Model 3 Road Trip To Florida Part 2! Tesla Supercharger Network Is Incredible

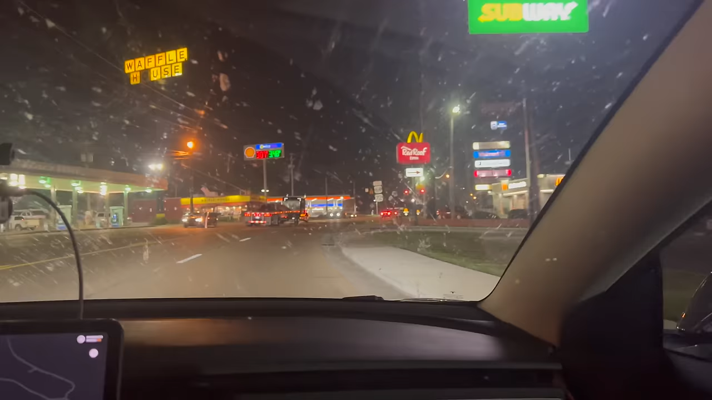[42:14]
This is a very lively city of Kimball, Tennessee. Yeah, we're just outside of Chattanooga. We just booked a hotel, the Holiday Inn and Suites.
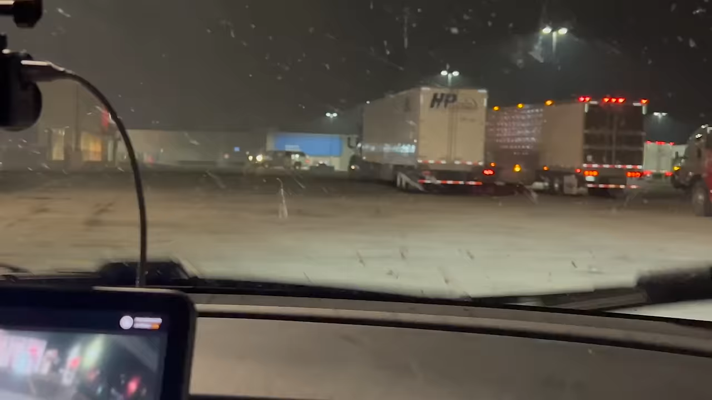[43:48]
Oh, wow. Wow, first time a supercharger's ever at a Walmart.